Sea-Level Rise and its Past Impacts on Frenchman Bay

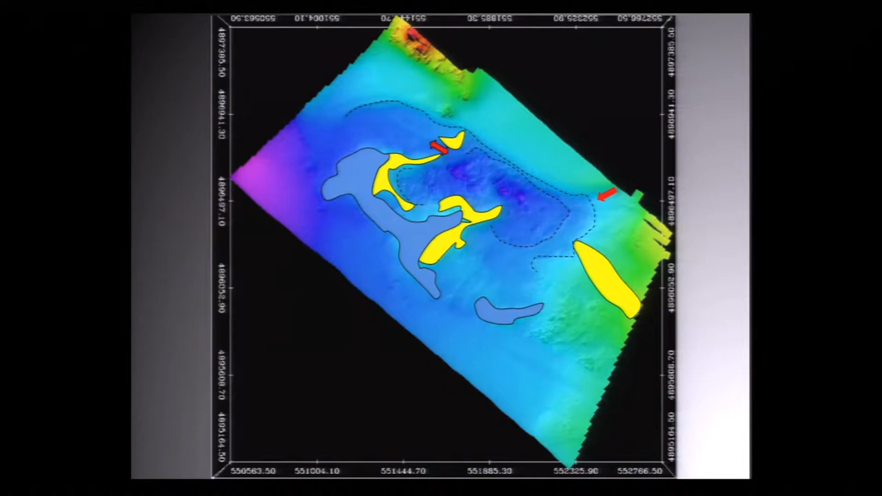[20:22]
And at that time, it would have been an inlet stream, probably a waterfall coming down from Bass Harbor, and an inlet there. And that's a natural draw for people, just a great place. You probably had a lake for a while, and then it became an estuary, and then it became open ocean. So we went out and we decided to collect some cores because we wanted to see if we could find anything that we could radiocarbon date.
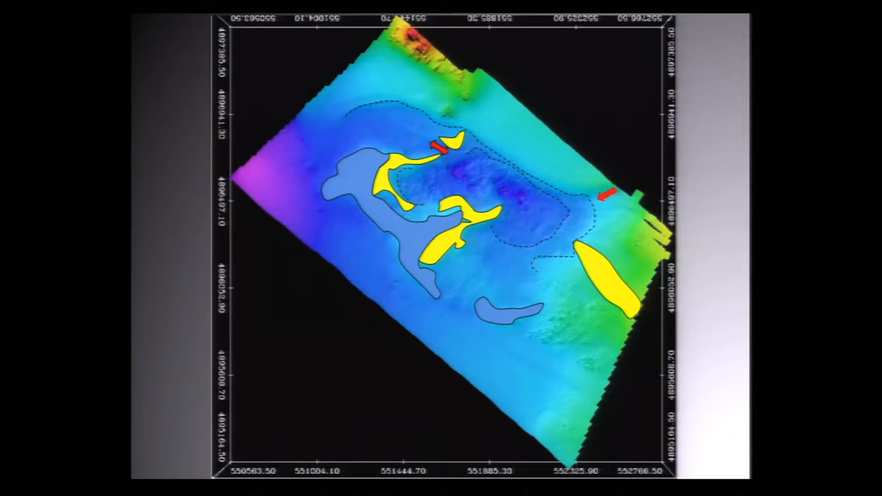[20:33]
The way we do it is we have a vibrating thing that's a pipe.
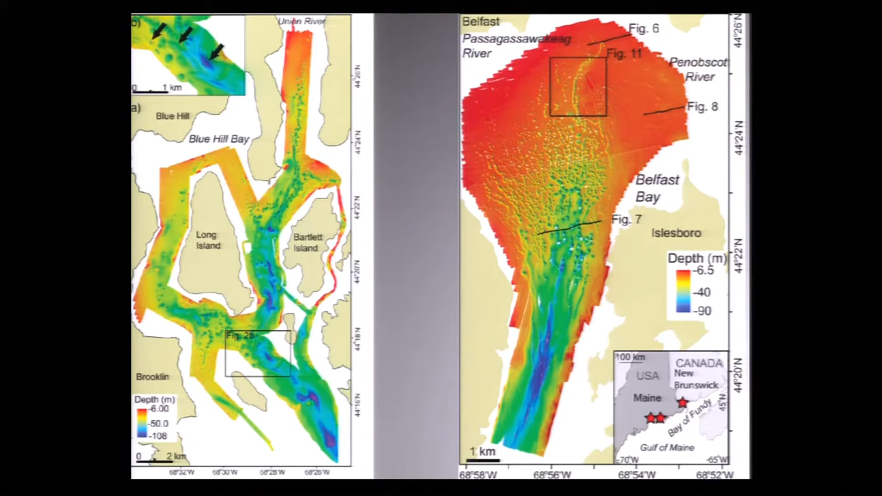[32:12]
This is the size of the Rose Bowl with the stands. So you can put this building in the smallest one you can see there. There are 2,100 of them mapped in Belfast Bay. I've never counted Blue Hill. They're all over our place. This is just an orient, just tilt the Belfast Bay one with it down where the white arrow is, and that's what it looks like. The bay bottom has been unbelievable. So I thought, earthquakes. Maybe there have been large earthquakes, and maybe these things are telling us these are sites of major earthquakes in the past. Good ideas get funded, you know, and even if I don't live to fund it, somebody will read that paper. That's the good thing about science. Someone will read that someday and go, let's go see if it's changed.
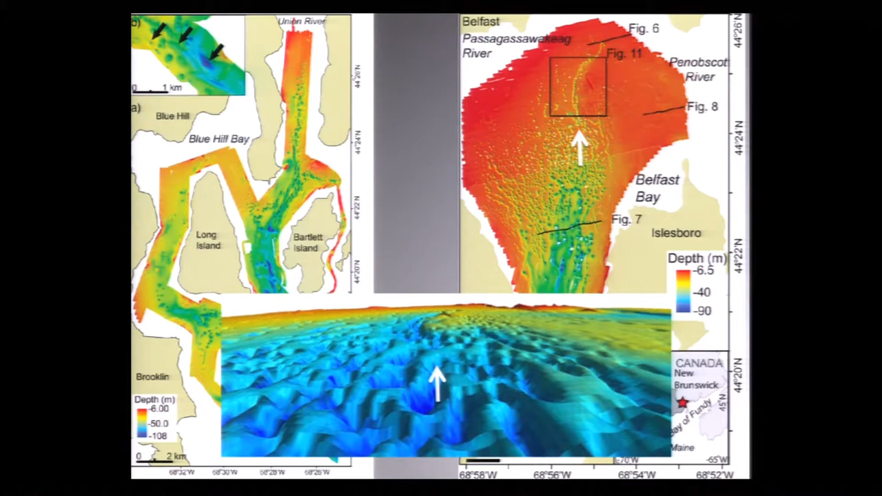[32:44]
These are highly precisely mapped, and you could go out tomorrow, and if it changed, you could discern that. Soam Sound, I had to show that.